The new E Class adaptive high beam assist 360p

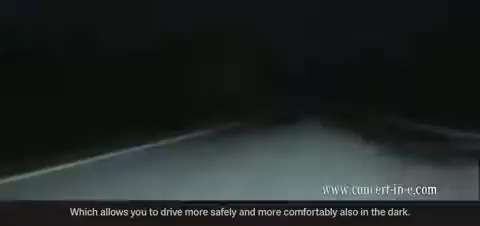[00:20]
This feature makes sure that it's lit up the best possible road area and when another vehicle comes into view it's